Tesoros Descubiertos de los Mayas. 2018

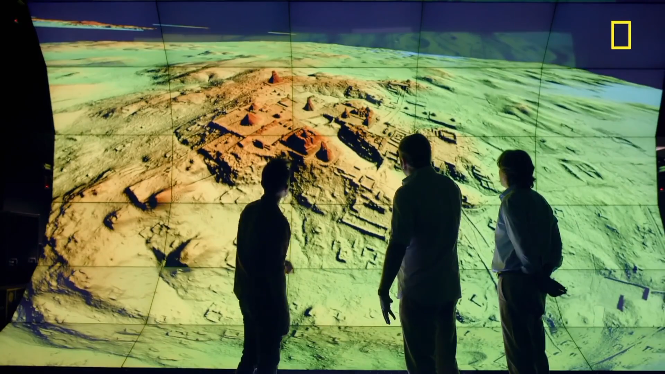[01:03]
Lo que arqueólogos han estado buscando durante años lo ha encontrado en cuestión de días LIDAR, un sistema de escanear desde el cielo terrenos de difícil acceso para crear un mapa digital y saber lo que hay oculto.
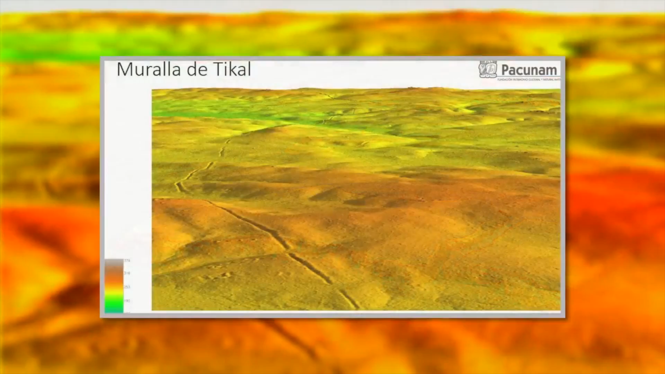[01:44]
Se ha descubierto un sistema de muralla con foso de 14 kilómetros de longitud.
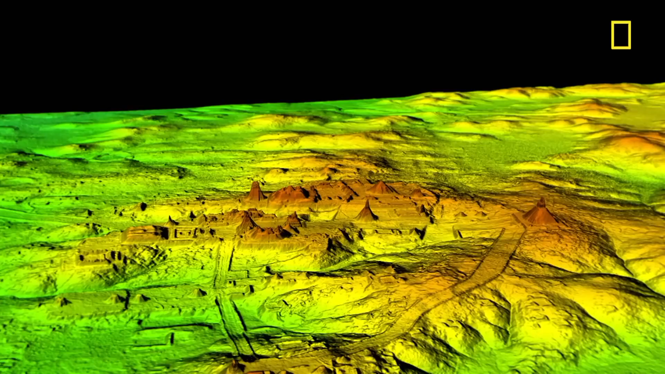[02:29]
Una civilización capaz de mover montañas. El sorprendente número de construcciones defensivas de todo tipo revela que las guerras eran
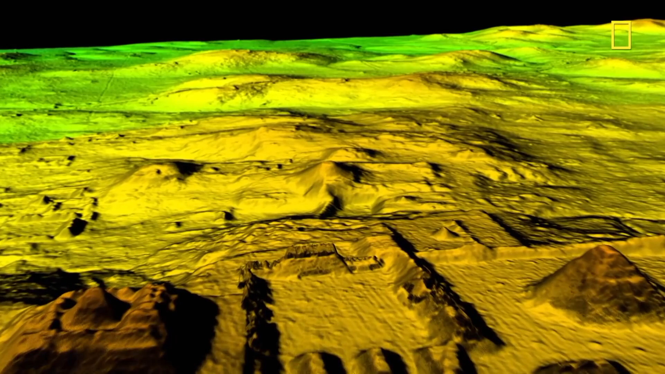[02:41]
algo sistemático y a gran escala no sólo ocurrieron hacia el final de la civilización.